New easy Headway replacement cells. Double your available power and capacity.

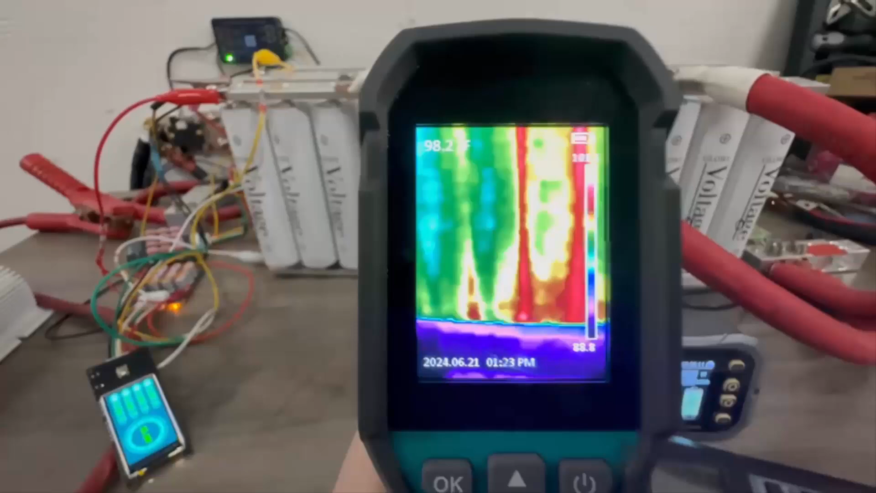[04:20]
On screen: spot 98.2°F
and i will zoom in the hottest we have is about 101 degrees um even these red areas are it looks like 105 is the very highest and this is i pulled a thousand uh filming the video but it didn't come out very well it was using that neck mounted display so i refilmed it and so this was after you
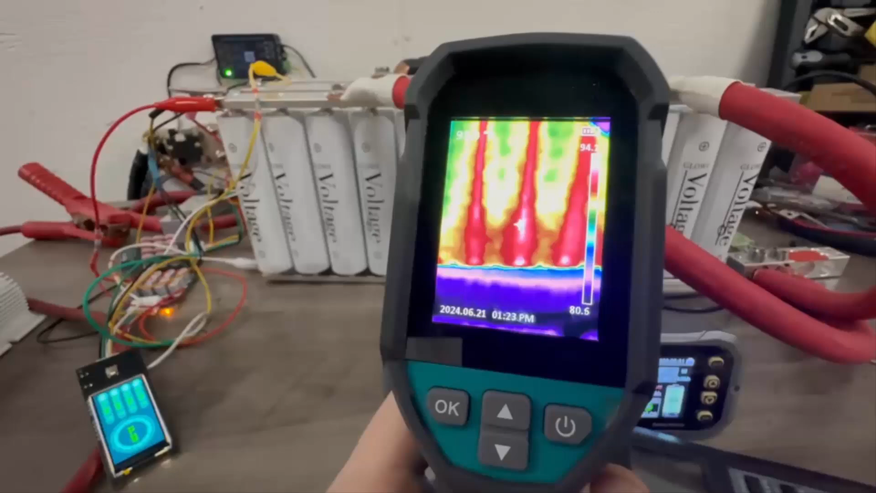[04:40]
know a couple of strong 1000 amp current pulls and we are still you know running very cool so
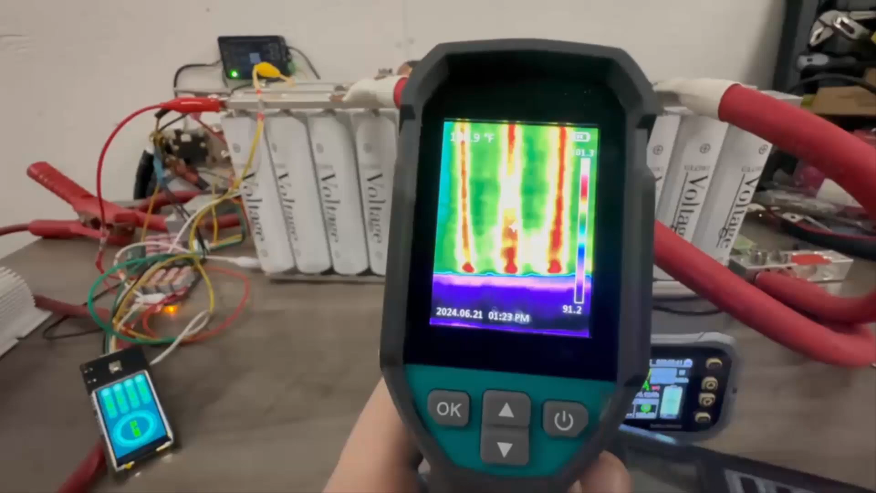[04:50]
so i mean these cells are you know exceeding expectations um again this kit is available on